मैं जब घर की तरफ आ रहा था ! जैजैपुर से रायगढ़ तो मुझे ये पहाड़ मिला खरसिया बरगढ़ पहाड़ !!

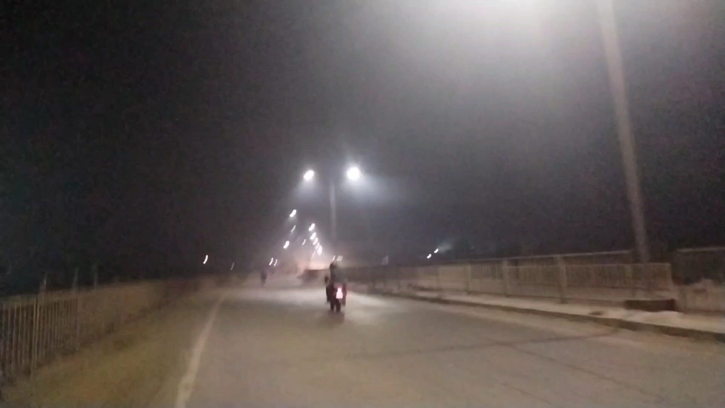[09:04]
लाइट वायड़ देखो किसे जल रहा है कमपनी चेत्र है ना
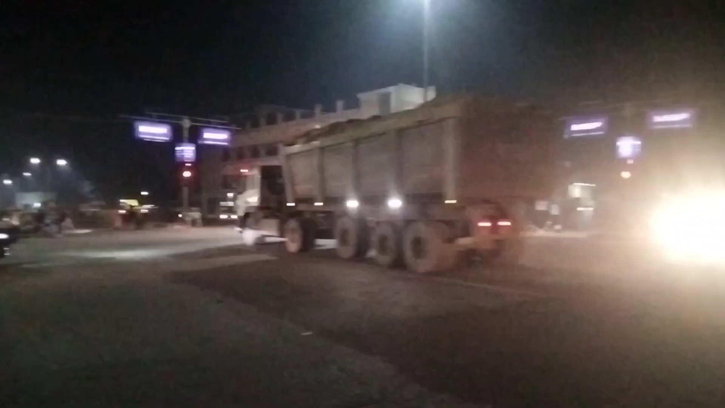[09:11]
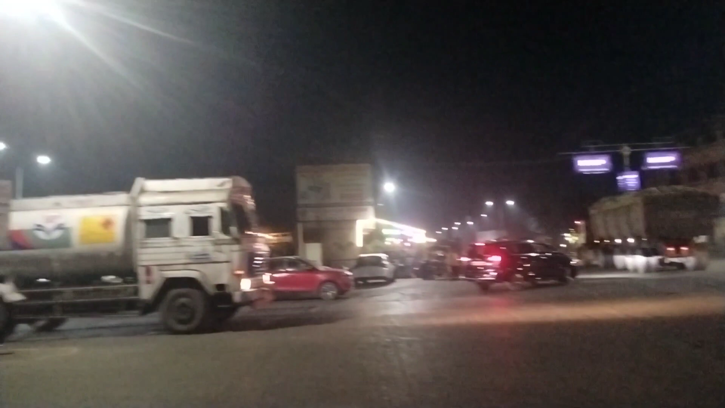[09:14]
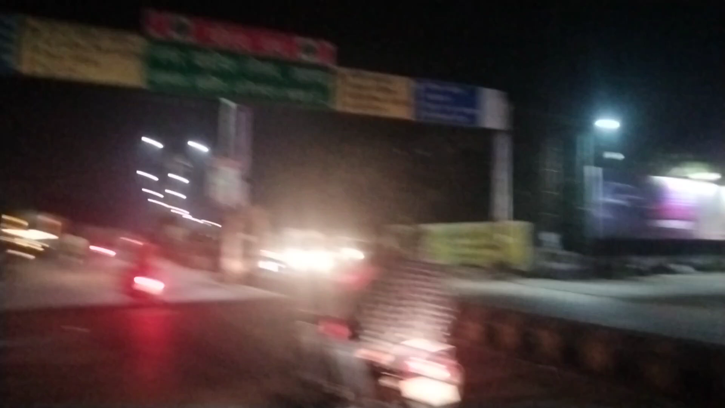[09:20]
जा मैं रायगड़ पहुंचुका हूं यह हमारा रायगड़ सहर का नजारा देखेंगे अभी मैं कलेक्टेट की तरफ जा रहा हूं